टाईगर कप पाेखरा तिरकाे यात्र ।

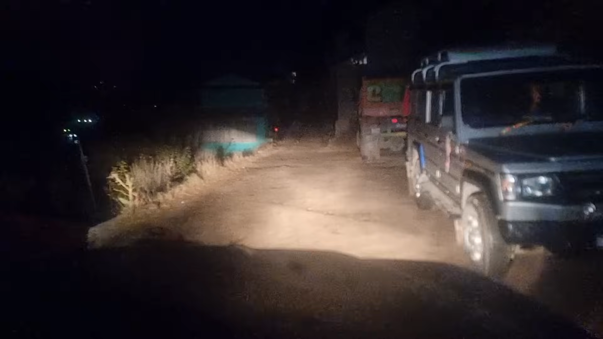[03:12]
अहिले म यतिखेर म घरबाट हिँडिसकेको छु है गाइजहरू।
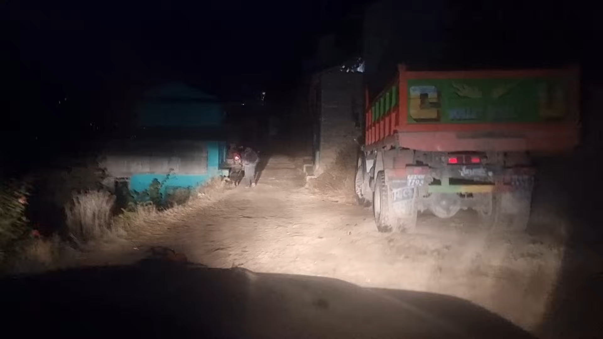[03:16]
यहाँबाट हाम्रो मेरो सालो चढ्दैछ, जापानी सालो।
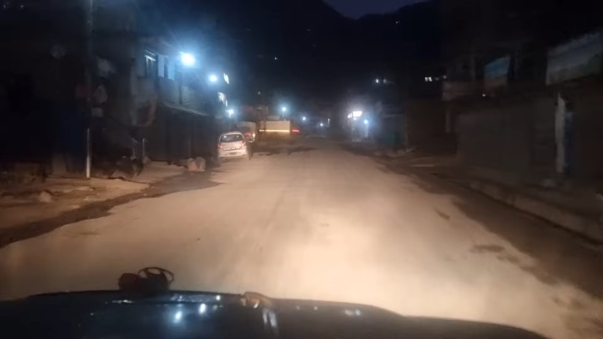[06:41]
अब सबै साथीभाइहरू अझ जम्मा भएका छैनन्, कता छन्, अब साथीभाइलाई वेटिङमा छौँ।
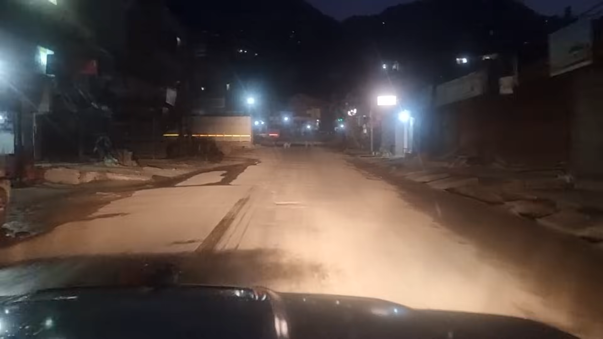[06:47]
अब हामी है यो हट्टिया बजार धनजन देख्न आउन सक्नुहुन्छ, कुकुरको रात छ
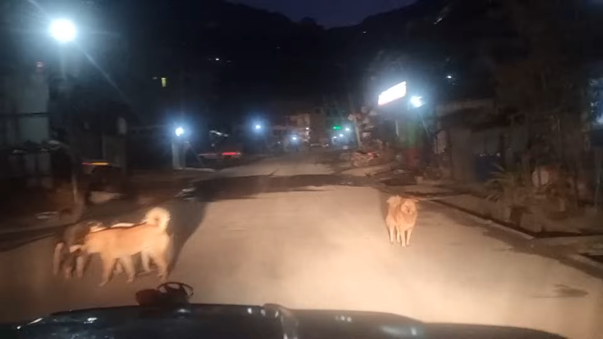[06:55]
हाइवेमा गाइजहरू। हामी यतिखेर फाइनली हटियामा, हटिया बजारमा। अब केटाहरू माथि आउन बाँकी छ, केटाहरूलाई कुट्दैछौँ हामी है गाइजहरू। जिप्पारतिर छौँ यतिखेर है गाइजहरू।